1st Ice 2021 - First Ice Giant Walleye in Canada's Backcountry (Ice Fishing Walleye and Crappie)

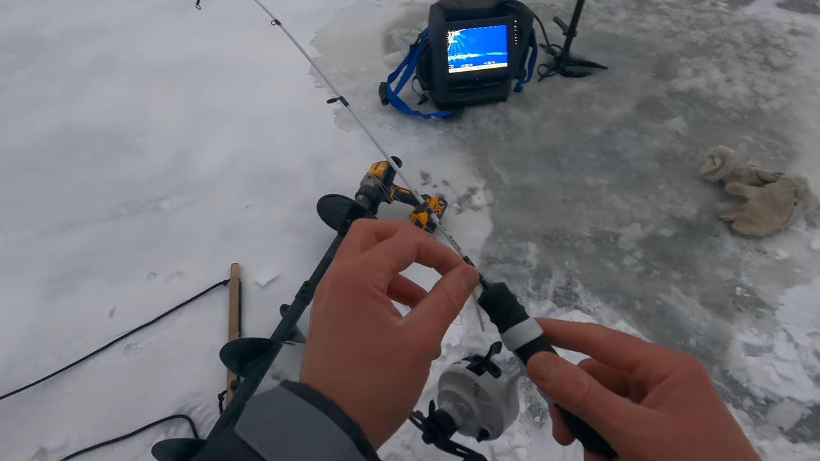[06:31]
that should do you i did just drop down though and it looks like there's some drop my range a little and let's see
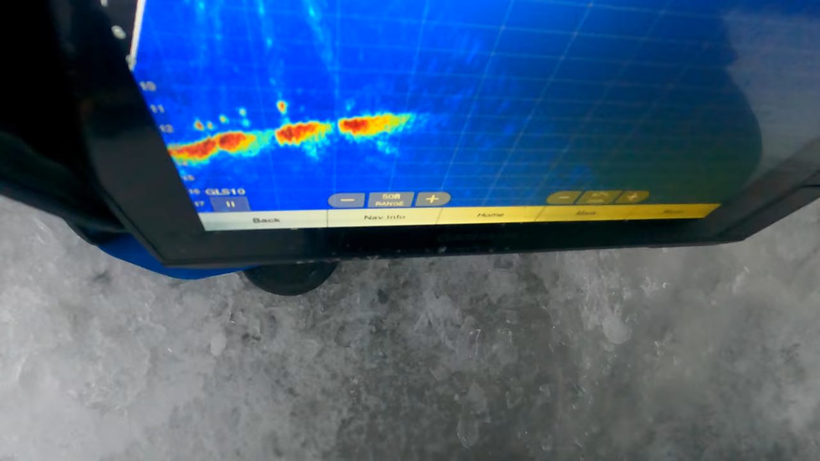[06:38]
look at that business
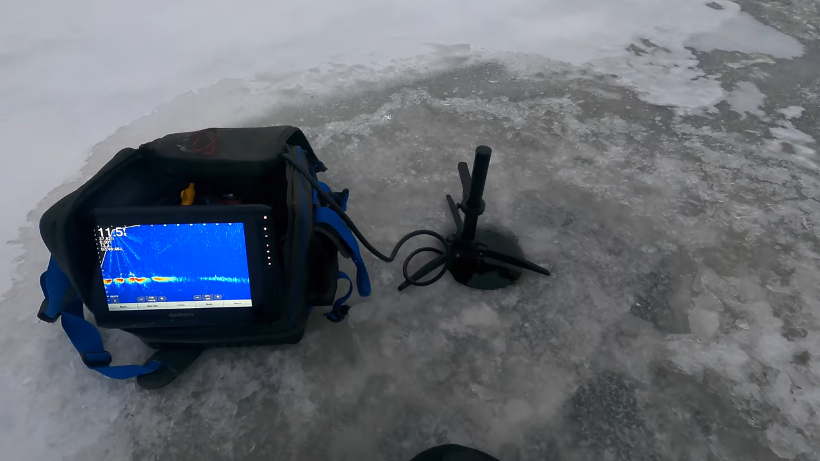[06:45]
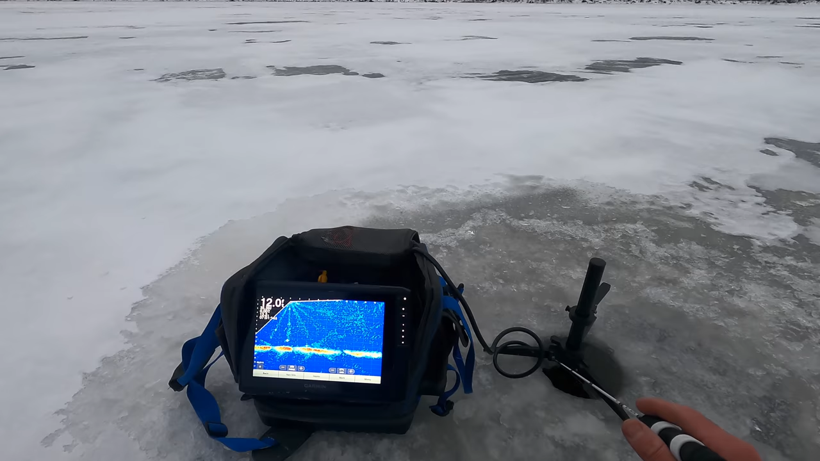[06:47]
they might be little ones but not as dumb as i thought but i don't think these are what we're after to be honest
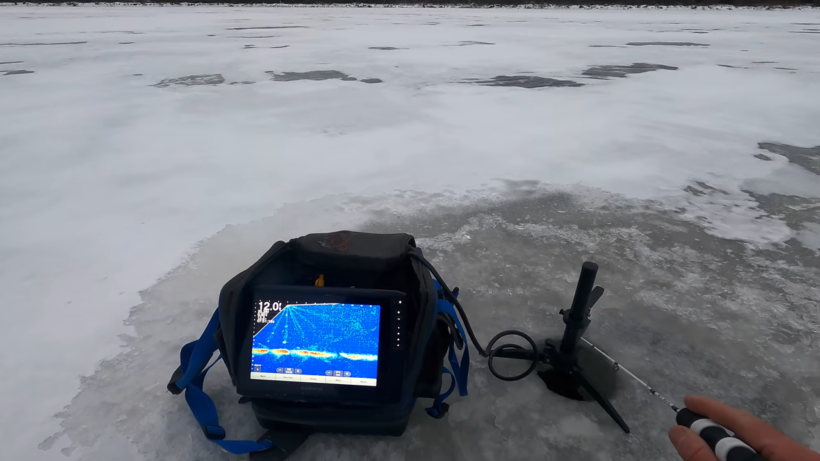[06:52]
they're not worlds bigger than my jig so they could be perch or just like little silver dollars yeah i ain't playing this game maybe in the middle of january i'd fish
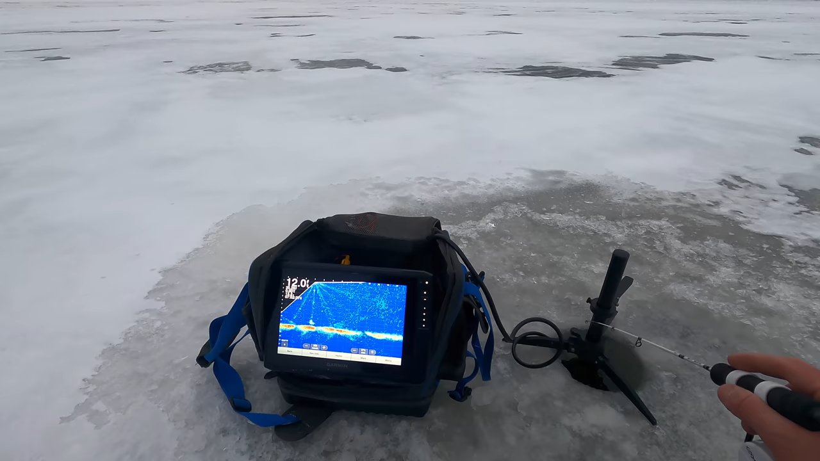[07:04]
for these fish but you sit here and just start shaking for these weasels you're going to burn your whole day
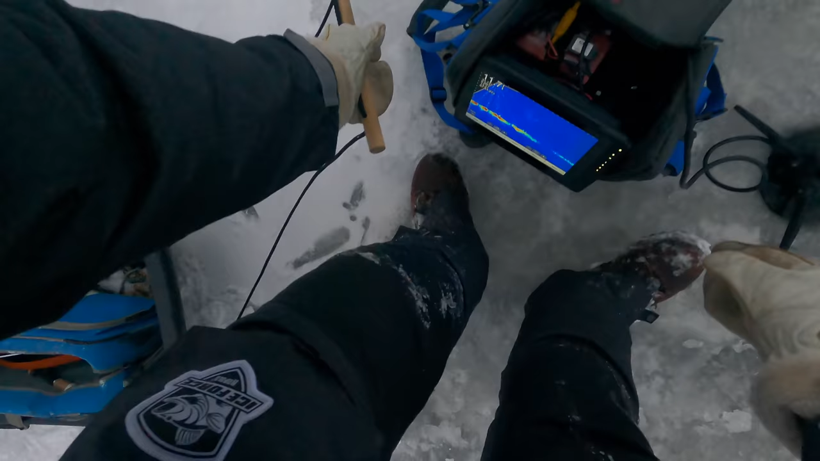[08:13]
i definitely miss my old ice 35 when it comes to moving gear around these forward facing things are they're a big time
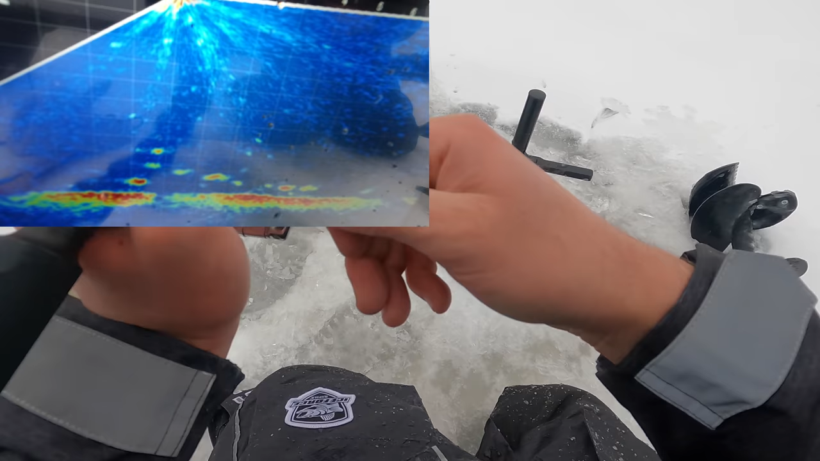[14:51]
the original plan for this little lube tube video was to that's the biggest one yet
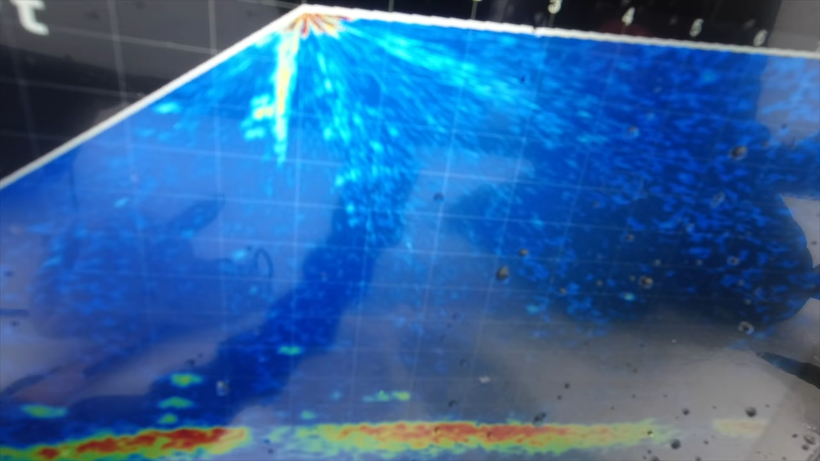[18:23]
oh boy i think it's safe to say that's not a crappie look at that magnum
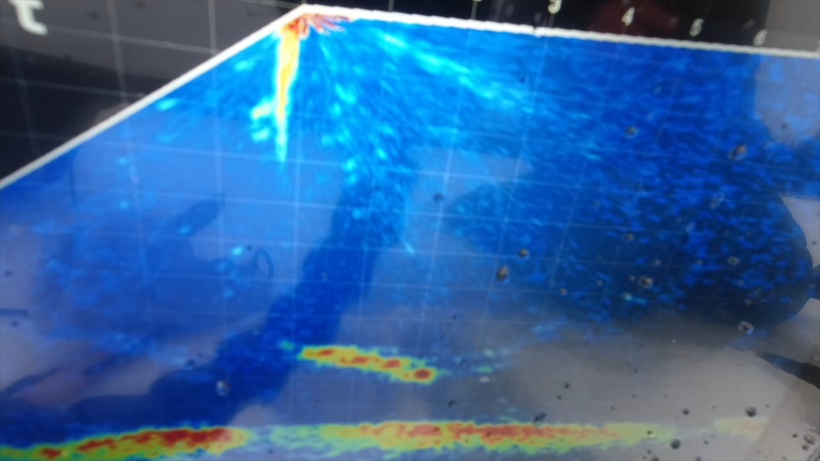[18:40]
that's probably a chain pickerel maybe a walleye all right